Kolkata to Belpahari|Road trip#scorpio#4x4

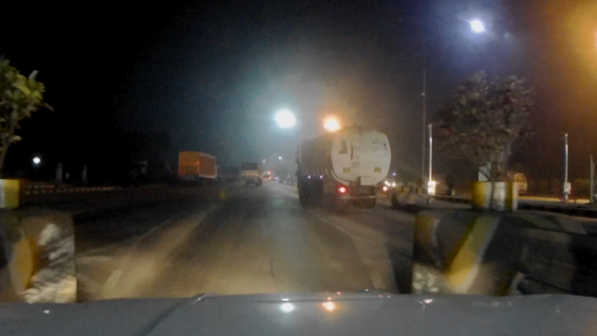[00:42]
লাইট জ্বালিয়ে দিয়েছি, এত কাছে কে বাবা মুখে কি যে কি হয়েছে তা
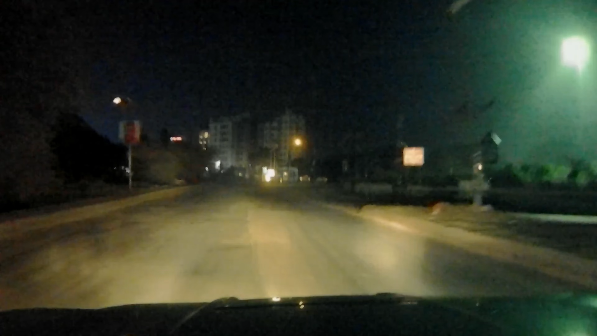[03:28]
এই গোল চক্কর ঢুকছে, এখন কটা বাজে বাবা ঘড়িতে,
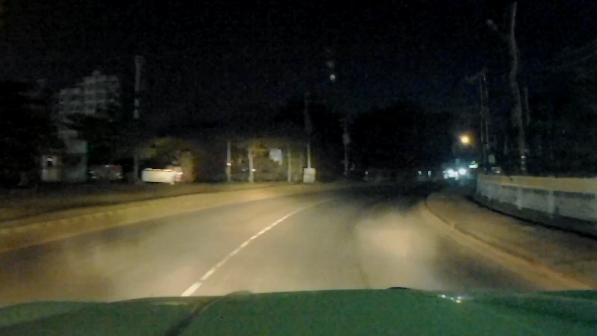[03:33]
চারটে চারটে চোদ্দ।
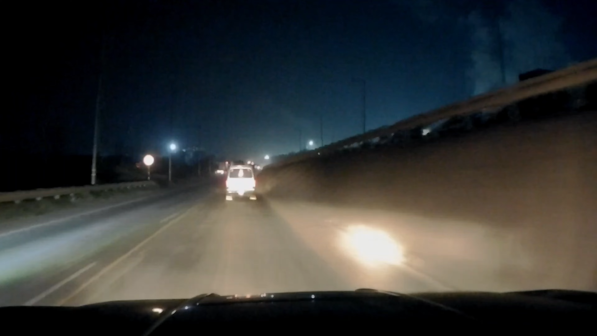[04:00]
বেড়াগোড়া 71 কিলোমিটার, সম্বলপুর 446, রায়পুর 717, নাগপুর 1000 কিলোমিটার, এই হচ্ছে খড়গপুর সোজা, আর মেদিনীপুর চৌরঙ্গি থেকে ডান দিকে, যে গোল চক্কর থেকে ডান দিকে।
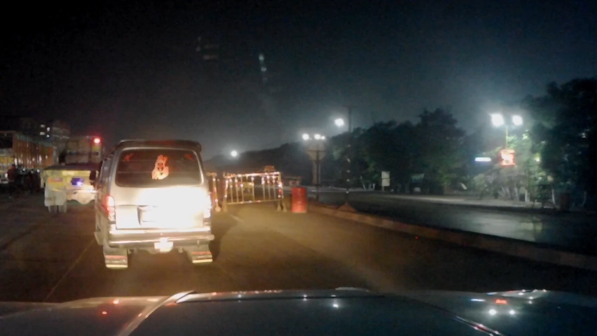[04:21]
আমাদের এদিকের থেকে ঝাড়খণ্ডের তেলের দাম একটু কম,
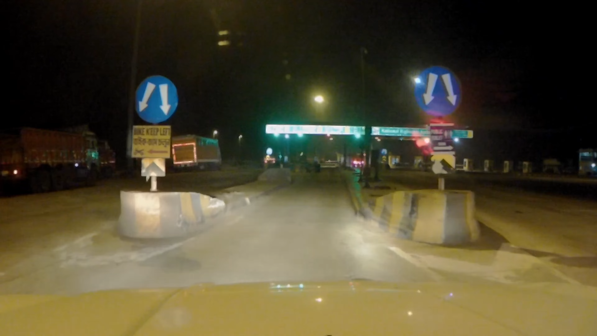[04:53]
চৌরঙ্গি চলে এসেছি, বাঁদিকে চলে গেল খড়গপুর, পুরো ডান দিকে ঘুরে গেলে মেদিনীপুর, আর লরিটা যাচ্ছে লোদাসুলি, আমরা ঢুকবো এই লোদাসুলিতে,